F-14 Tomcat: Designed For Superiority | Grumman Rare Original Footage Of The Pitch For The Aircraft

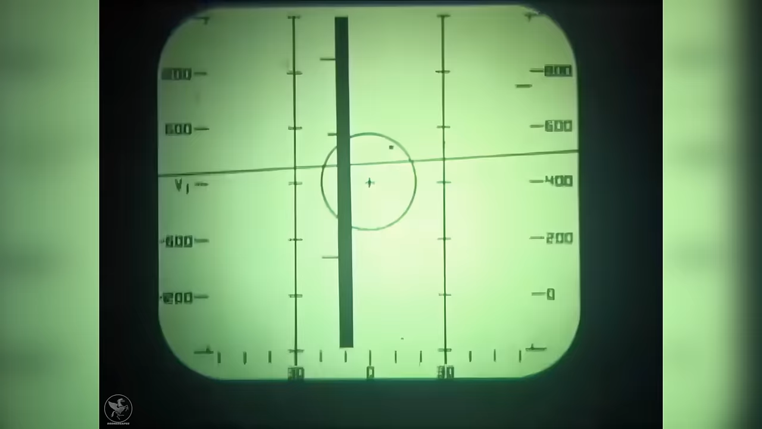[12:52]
a detailed data display, which gives him raw radar information.
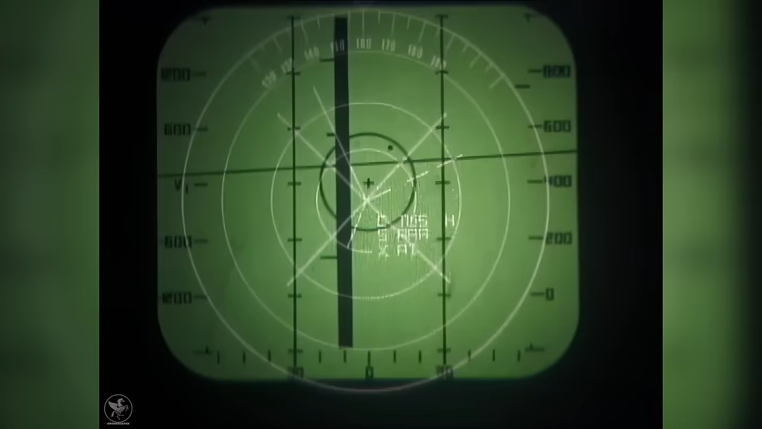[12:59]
He also has a radar homing and warning display that supplies enemy radar information,